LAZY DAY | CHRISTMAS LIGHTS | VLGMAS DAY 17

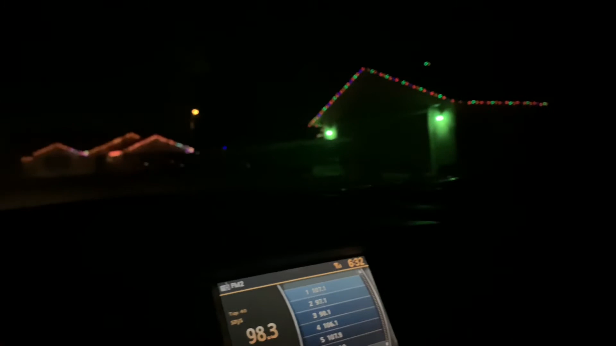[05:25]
at that one they have a little snowman on the tree
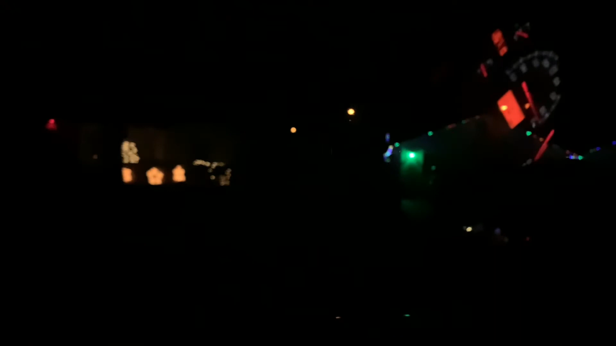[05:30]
okay let's see what's down here i don't even know which street we on
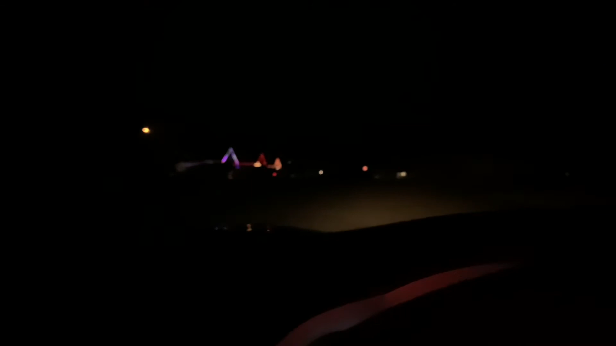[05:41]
it must be in the front of the neighborhood yeah i think so um could have went down that street
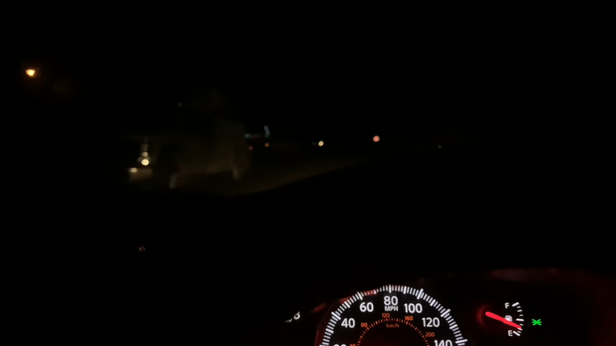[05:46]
let's go down this one those are cute
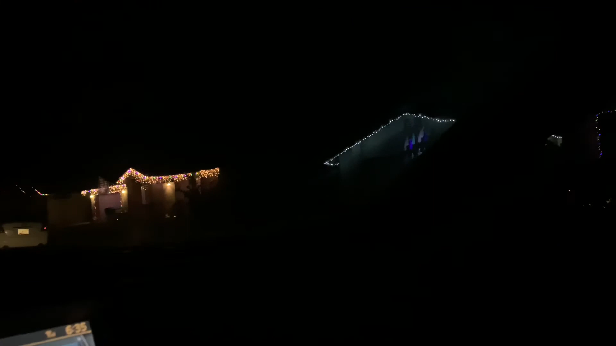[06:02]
they still got their trump flag they must not be in the know yeah that's cute that's cute i thought it was i thought you was
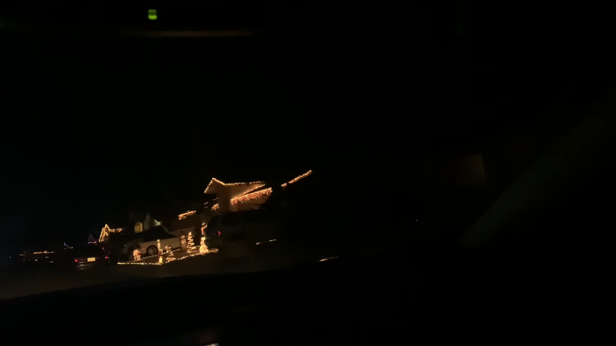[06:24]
gonna say that was really beautiful mom yeah it's beautiful i saw a snowman i see that i saw the snowman too it was a snowman and a polar bear
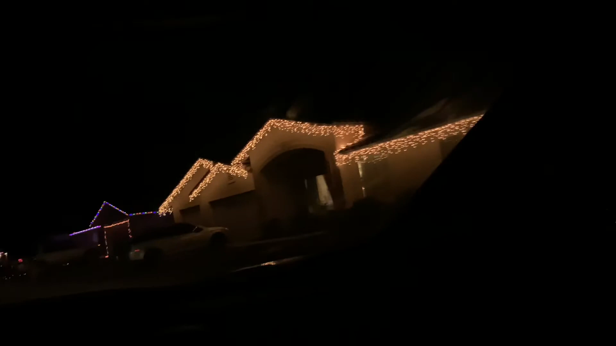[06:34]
why are you always in the mood like around like brand new
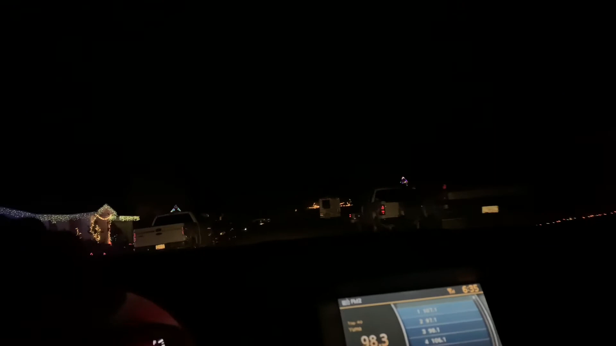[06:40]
to that santa claus was dancing they got the cactus lit up